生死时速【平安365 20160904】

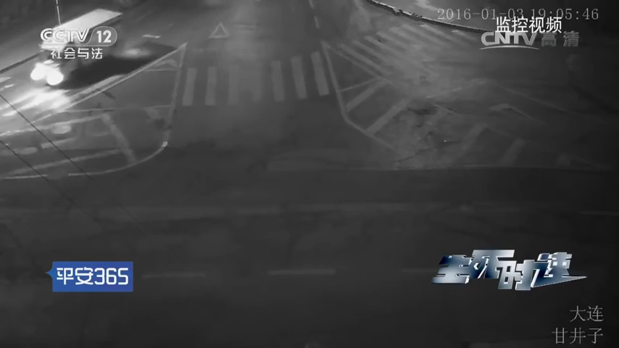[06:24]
当时天黑还下着雨车牌号码就是什么也看不见